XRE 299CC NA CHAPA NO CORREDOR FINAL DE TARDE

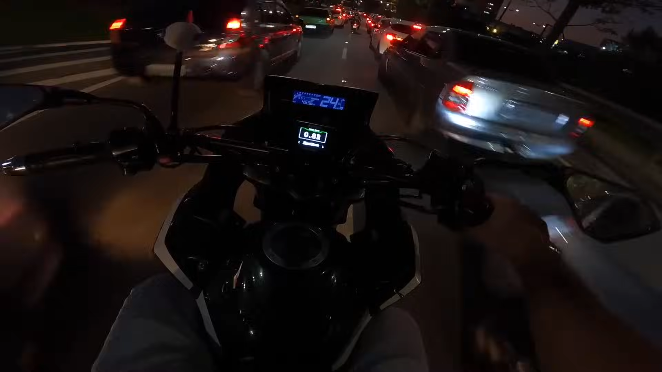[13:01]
De domingo sai só aqueles domingueiros de carro, mano. Sabe aqueles domingueiros? Aqueles velho que fica a semana inteira com o carro na garagem. Domingão vai na casa da filha. É, pai, domingão é esse dia. Então toma cuidado, mano. Tem uns galos cegos aí no piloto, hein? Não só velho, novo, meia idade. Domingo é o dia de ter braço na rua.